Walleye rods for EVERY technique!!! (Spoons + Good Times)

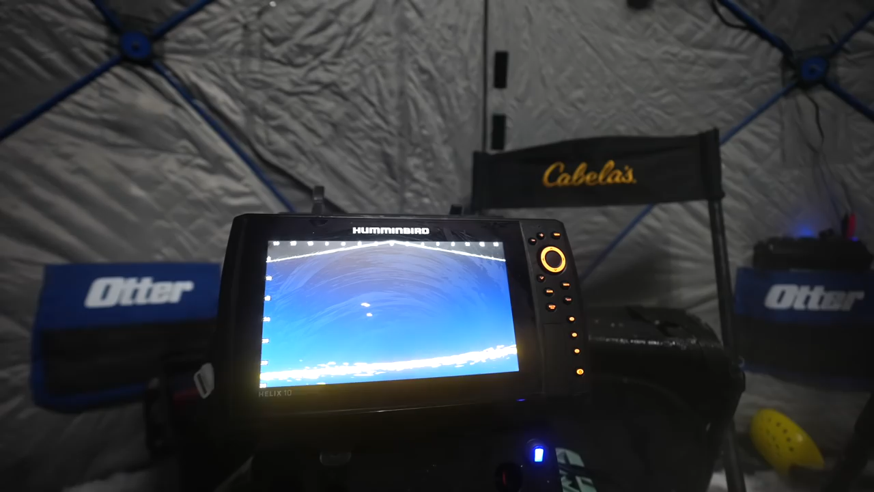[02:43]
And I like it. Okay. Oh, whoa, whoa. It did get kind of light outside now. Yep.
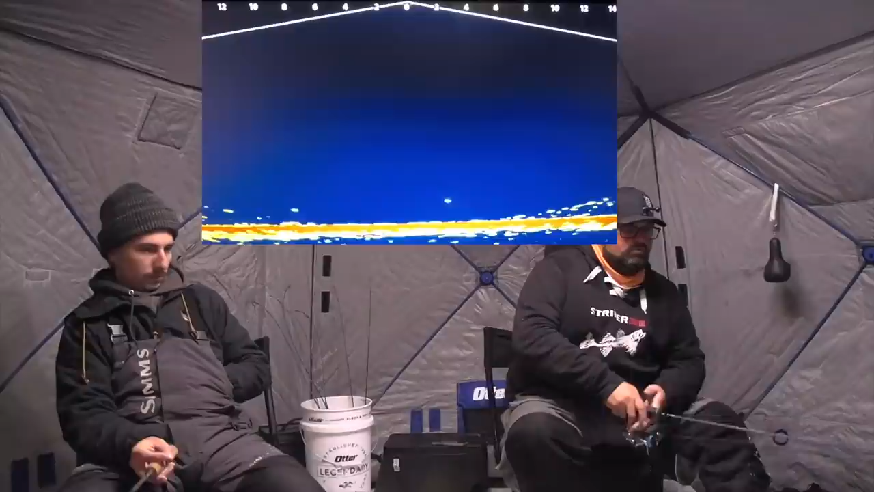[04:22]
Oh, this fish is definitely aggressive. And it's big.
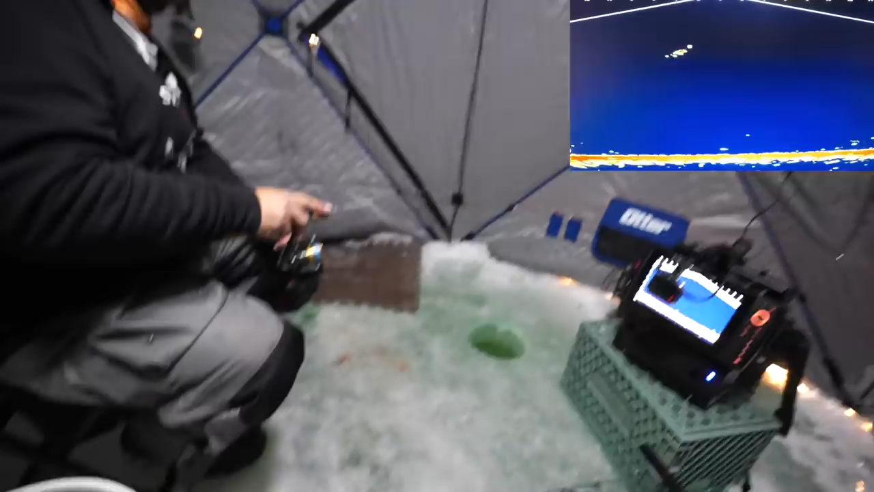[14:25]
Eat it. Got him. Now the question is, Alex, if we're gonna land him.